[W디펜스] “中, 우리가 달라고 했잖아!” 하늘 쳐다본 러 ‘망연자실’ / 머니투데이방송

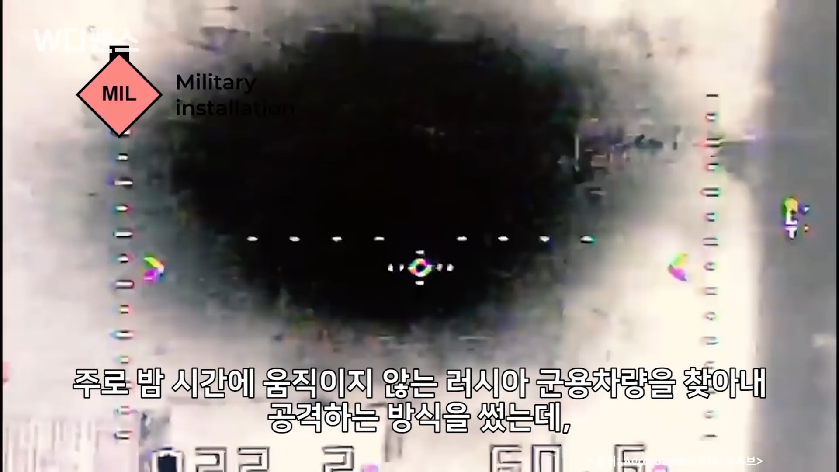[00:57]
주로 밤시간에 움직이지 않는 러시아 군용 차량을 찾아내 공격하는 방식을 썼는데 대형 옵토쿱터형 드론이 대전차 수류탄을 싣고 날아가 목표물에 정확히 투하해 폭파시키는 형태였습니다.